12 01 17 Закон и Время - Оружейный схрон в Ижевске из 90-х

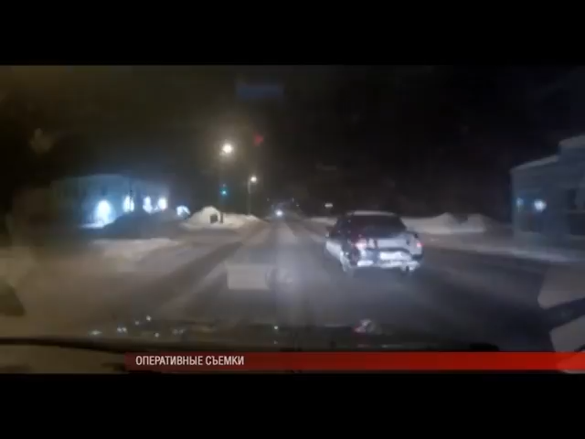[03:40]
Полицейские дали ему звуковой сигнал остановиться, но человек за рулем проигнорировал требования и ускорился. Началась погоня. Предупредительный выстрел из табельного оружия не остановил гонщика. Автоинспекторам пришлось стрелять по колесам, после чего на повороте машину занесло в сугроб.